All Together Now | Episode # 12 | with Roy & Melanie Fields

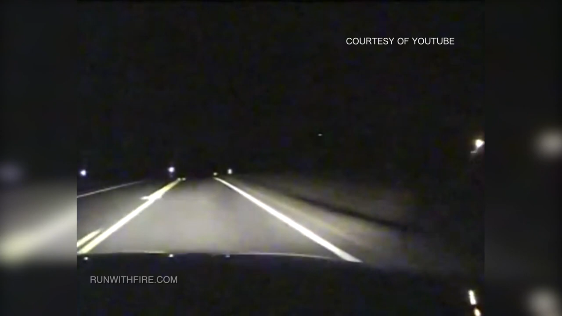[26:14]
All of a sudden, a deer jumps and flies out in front of him. He tries to steer the wheel. He can't.